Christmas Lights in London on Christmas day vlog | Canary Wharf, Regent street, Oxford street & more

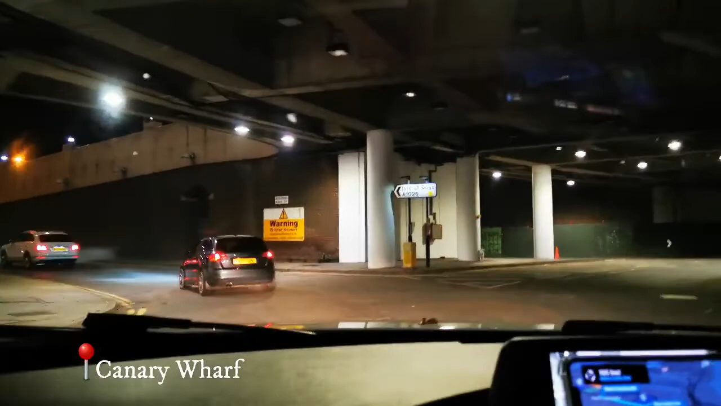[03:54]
So from there we went to actually the Canary Wharf to see the winter lights.
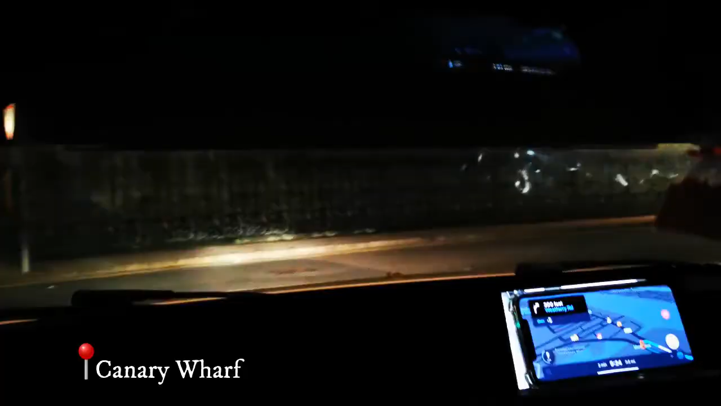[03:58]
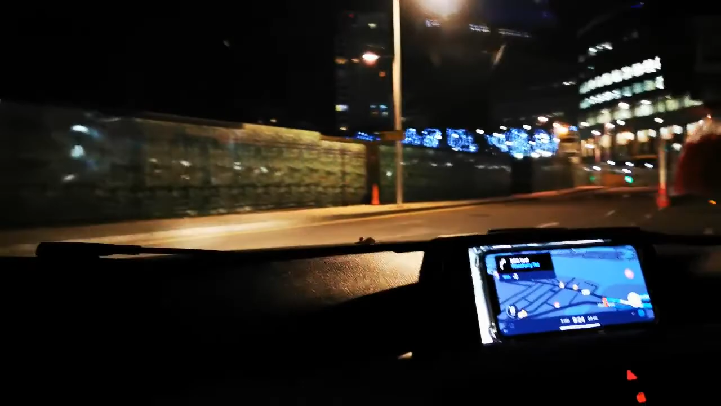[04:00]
I'm going to show you guys how the winter lights actually look like.
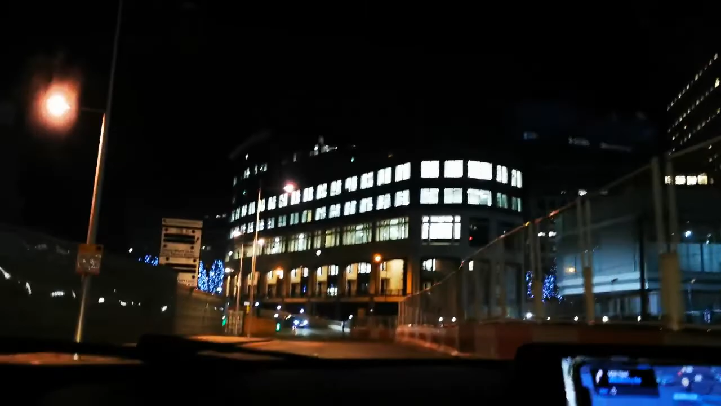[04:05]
So we went there to see the Christmas lights initially because they're quite fancy,
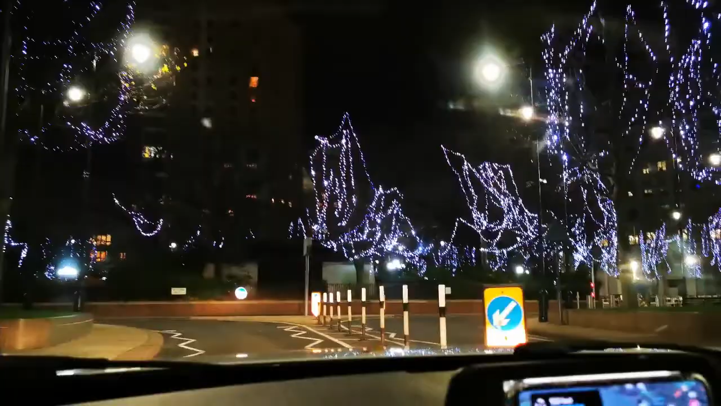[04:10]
like it is one of the best things. Like, we went there and the security guard was like, what, like, why you guys come here for? Like, I mean, it was quite Christmassy, like, as you guys can see around, like, this is how it looked like, the entire place. I mean, it is like one of the most beautiful places, like, even during the day.
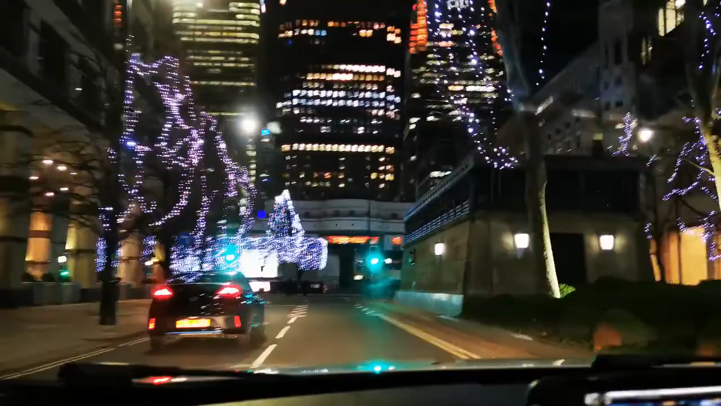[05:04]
It's not called the Christmas Lights. It's called the Winter Festival Lights.
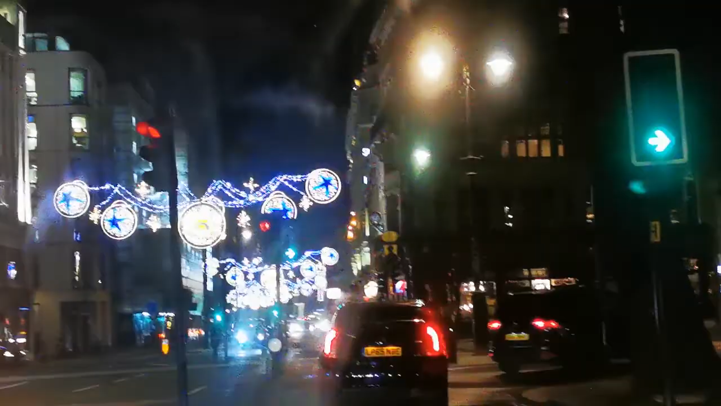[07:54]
So yeah, right after this, after visiting East London, we went, we came around to the central to see the lights display, because everything was free, like I've mentioned to you guys.